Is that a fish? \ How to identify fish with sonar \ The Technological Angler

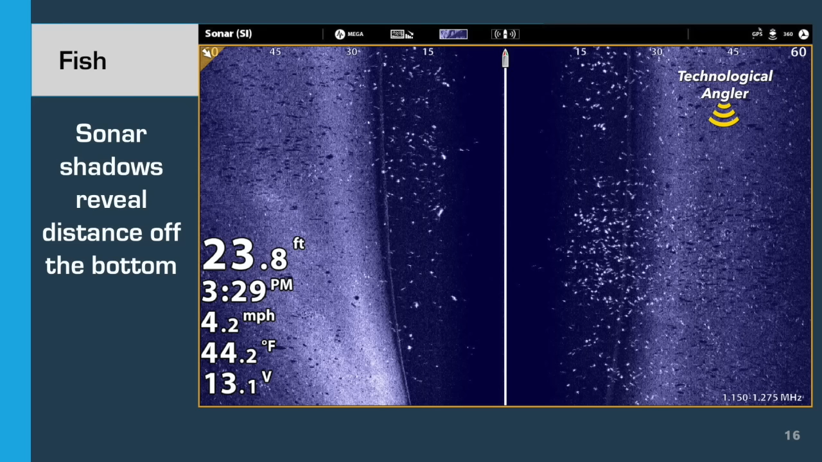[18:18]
On screen: depth 23.8 ft, water 44.2°F, speed 4.2 mph
Now look for its shadow. It's a long ways away. Its shadow is the biggest, darkest shadow that we see off to the fish's left. A big separation between the bright sonar return and the dark sonar shadow means that this fish is suspended high in the water column, just like many of its neighbors.
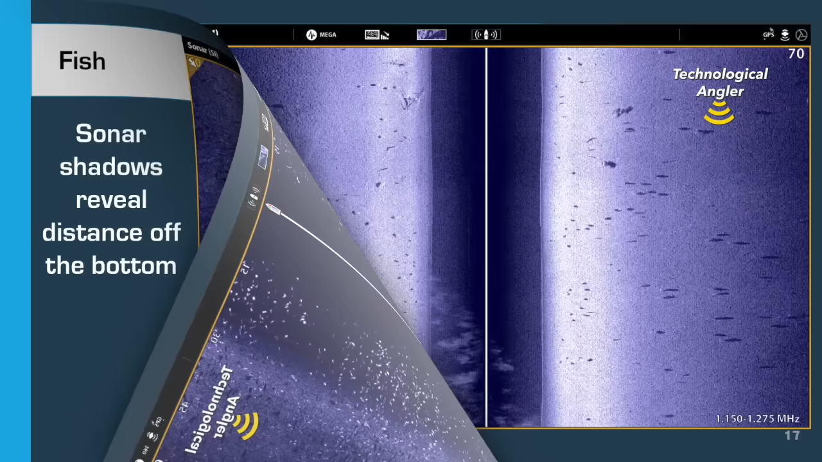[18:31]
Typically, when hunting for fish, we're looking for a bright primary sonar return and a dark sonar shadow. But sometimes, we might only see one or the other. Over hard bottom, for example, it can sometimes be difficult to see the primary sonar return. That's because the bright return from the fish gets masked by the very bright bottom, which is typical of hard substrates like sand, gravel, or rock.
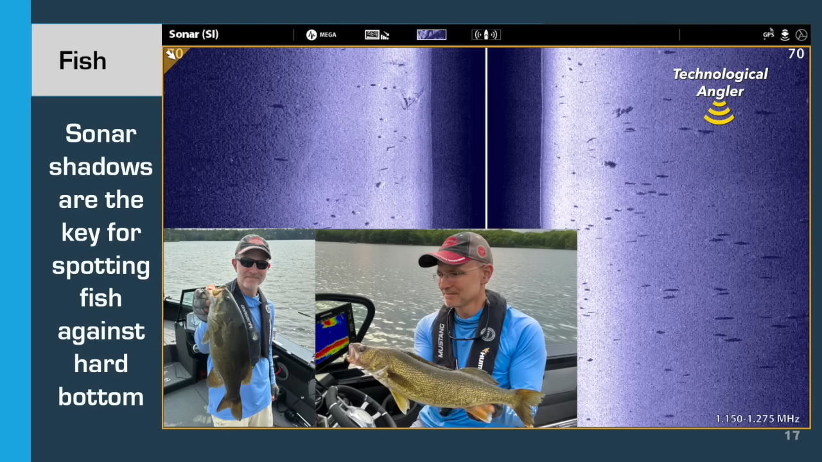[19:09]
What you're seeing here is a loose school of smallmouth bass with some walleyes mixed in, roaming a mid-depth, hard-bottomed flat. Now, you can see a few bright spots with their associated dark sonar shadows, but in reality, we see a lot more shadows than we see bright spots.
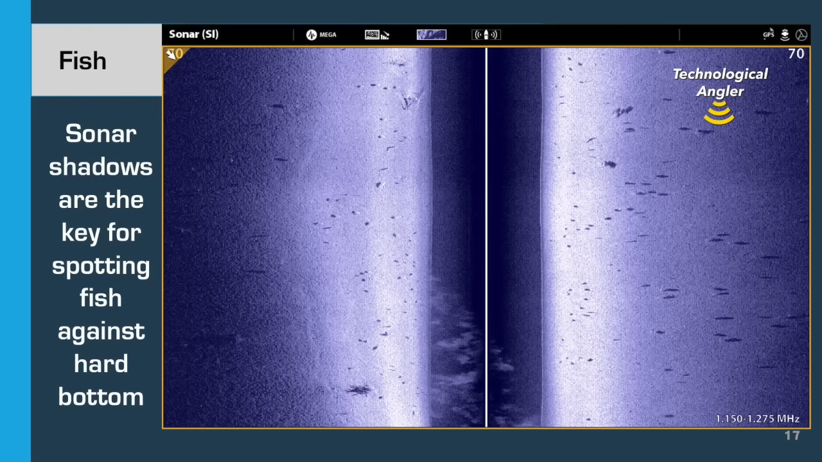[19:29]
So, if you're fishing over hard bottom, and it starts looking like someone sprinkled pepper all over your side imaging view, well, you've found the fish. Let me show you a few more examples of important ways to find fish with side imaging. One way is to use side imaging to find spawning beds or colonies. In this screen capture, we see a large bluegill spawning colony. The honeycomb-like appearance of the individual nests that have been fanned out by the male bluegills is just classic.
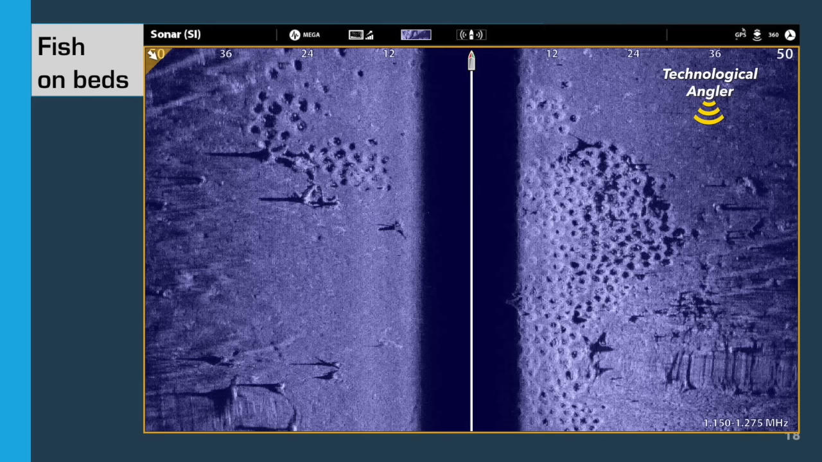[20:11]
I use site imaging not simply to locate these colonies, but to locate colonies that actually still have fish on them. Don't just look for the beds. Look for the fish that are on the beds. Here, you'll see those bright white spots from the bluegills on beds both on the left and the right side of the boat.
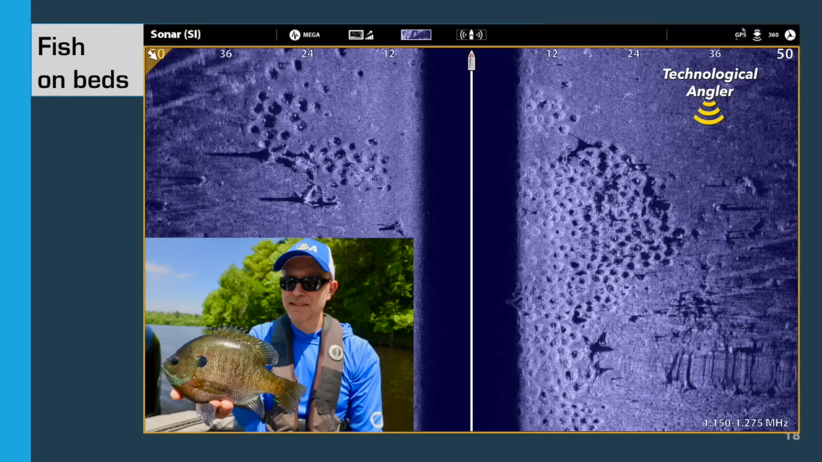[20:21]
When you see this, it's go time.
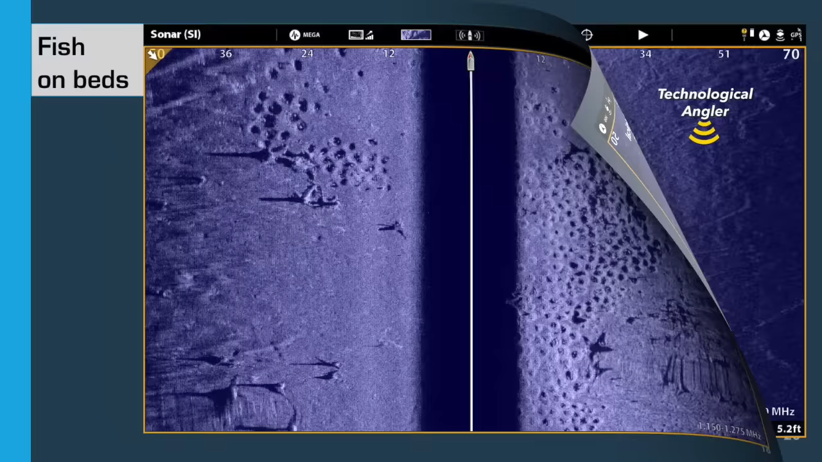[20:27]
Of course, bluegills aren't the only fish that build beds. So do bass. Here's a collection of smallmouth bass beds off to the left side of the boat. Each bed is significantly larger than a bluegill bed, and the beds are well separated from each other. This is the classic appearance for smallmouth beds. Note that several of these beds have a single bright white spot on them, and you know who that is.
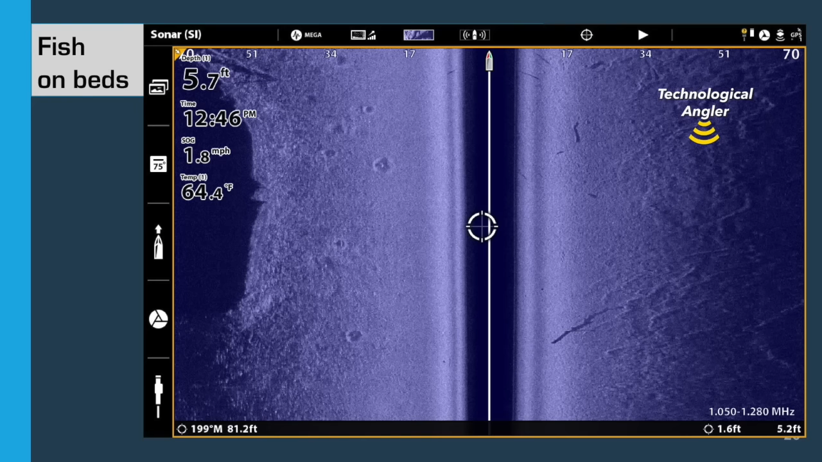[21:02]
On screen: depth 5.7 ft, water 64.4°F, speed 1.8 mph
Site imaging is a powerful way to sneak up on these fish, especially when water or light conditions prevent you from effectively finding or fishing these bedding fish with just your eyes.
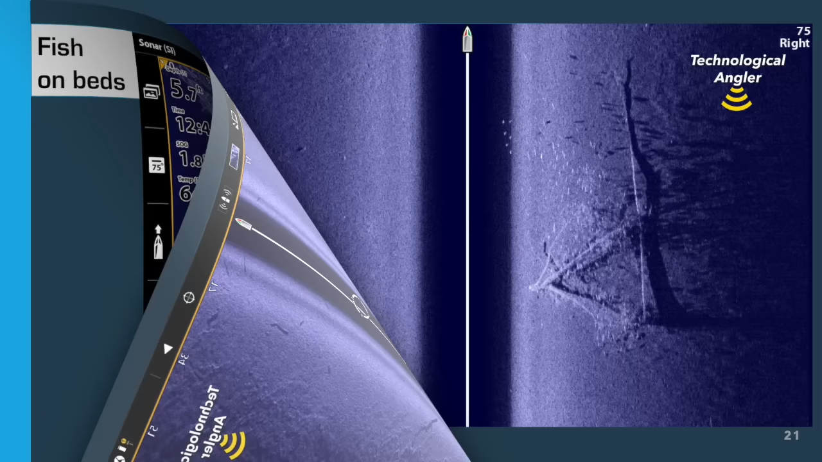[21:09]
Here's an example of what it looks like when a large number of fish are associated with a primary piece of cover, in this case, a submerged tree. As you look between the tree and the center line, you'll see a large number of primary sonar returns. And as you look farther off to the right, you'll start to see all of those fish's dark sonar shadows.
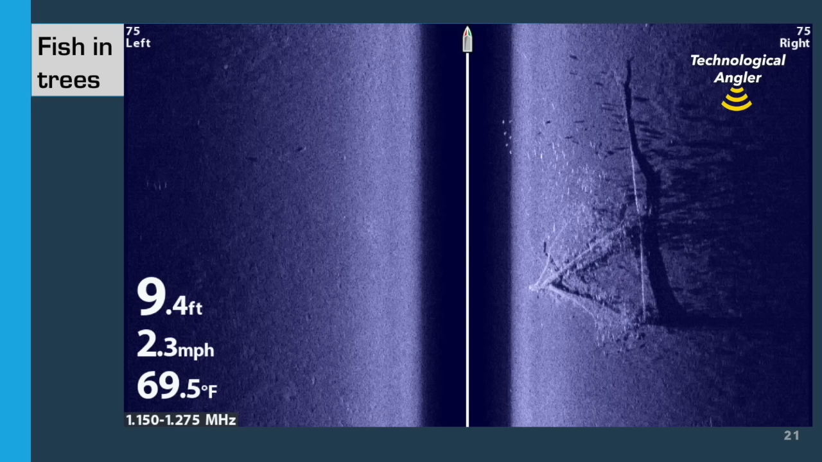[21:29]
On screen: depth 9.4 ft, water 69.5°F, speed 2.3 mph
Big numbers of suspended fish near woody cover?
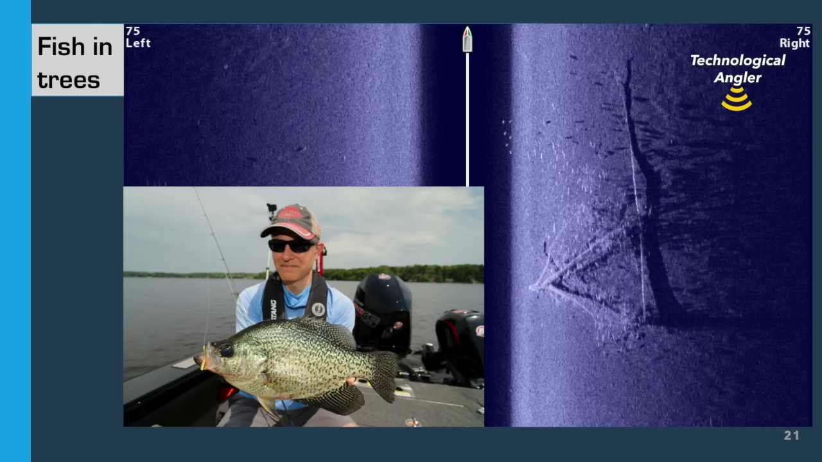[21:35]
You know what that recipe is. Crappies, and lots of them.
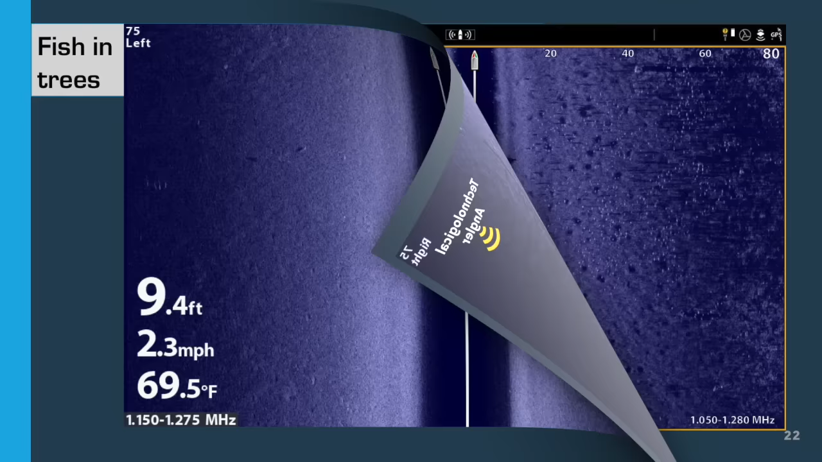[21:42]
On screen: depth 9.4 ft, water 69.5°F, speed 2.3 mph
I love chasing crappies, and here's an example of what a large school of crappies looks like near shallow weeds. On the left side of this image, we see a large weed bed in shallow water, 5 feet deep or less in most areas. Look right at the edge of those weeds. You should see a nice school of bright white spots, mostly crappies, cruising right along that weed edge.
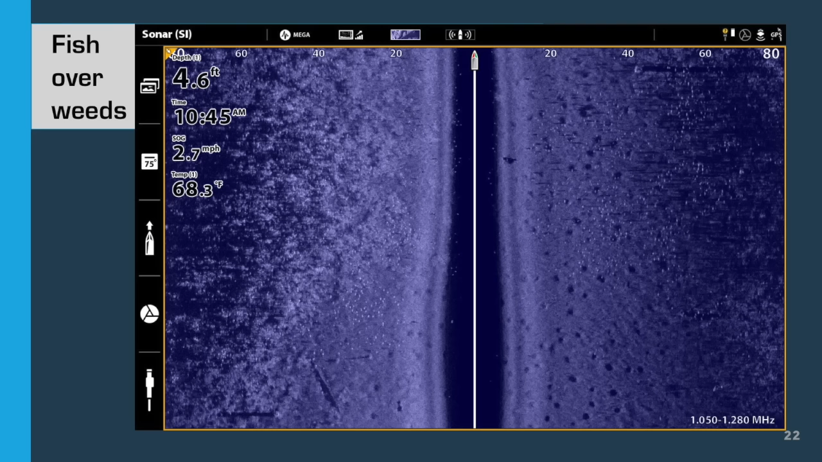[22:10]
On screen: depth 4.6 ft, water 68.3°F, speed 2.7 mph
Now look off to the right side of the boat. Do you think all of the crappies are on that weed line? Far from it. There must be hundreds of crappies over there to the right,
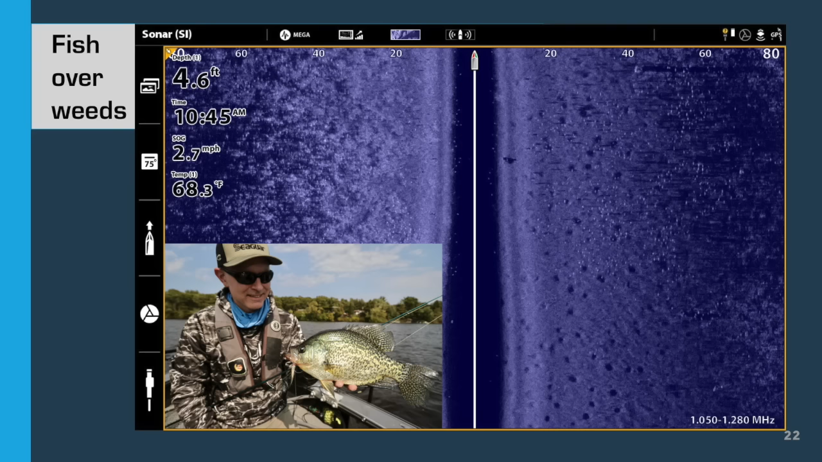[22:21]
On screen: depth 4.6 ft, water 68.3°F, speed 2.7 mph
and you can see both their bright spots and their dark sonar shadows. Okay, one last example before we leave site imaging, because using site imaging is a great way to fish dock bass. Use site imaging to look under docks, eliminating the docks that are fishless so you can focus your efforts on those docks that are actually holding bass. Here's an example of one L-shaped dock on the left.
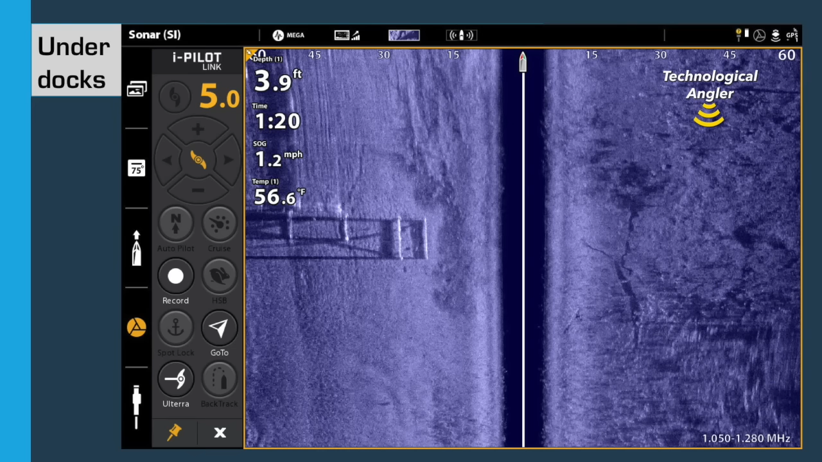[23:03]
On screen: depth 3.9 ft, water 56.6°F
The bright white lines are pieces of the dock's aluminum framing, and the long dark lines that run off to the left are the dark sonar shadows from the dock posts. Look under that deepest section of the dock. Do you see a couple of bright spots with dark sonar shadows?
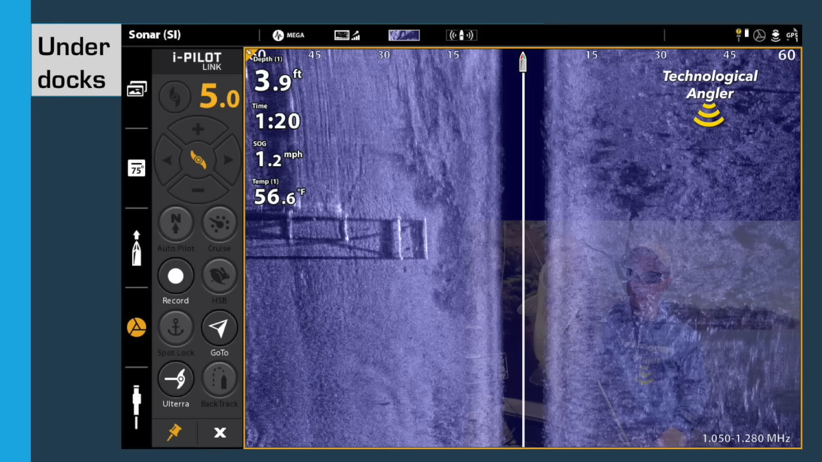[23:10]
On screen: depth 3.9 ft, water 56.6°F, speed 1.2 mph
Well, I sure do, and this largemouth was one of them.